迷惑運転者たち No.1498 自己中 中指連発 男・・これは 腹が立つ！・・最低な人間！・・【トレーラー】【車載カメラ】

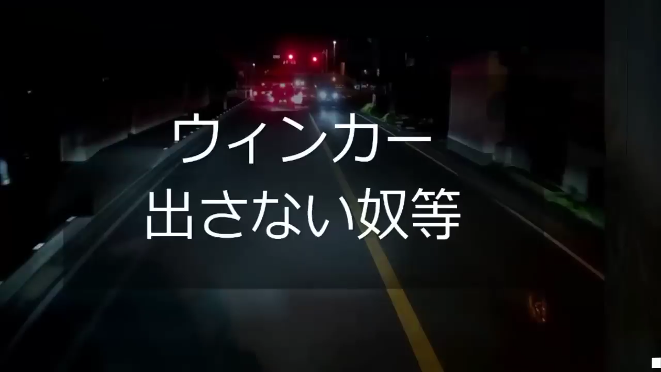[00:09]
これ右折なのか。そもそもは先頭は右折のはずなんだけど、ウインカー出さねえから、このあれか、初心者マークは何がどうなってんだか理解できてない感じだよね。あれ、あ、ウインカー出しても、あ、いやいやいや、初心者マークまで真似しちゃったよ。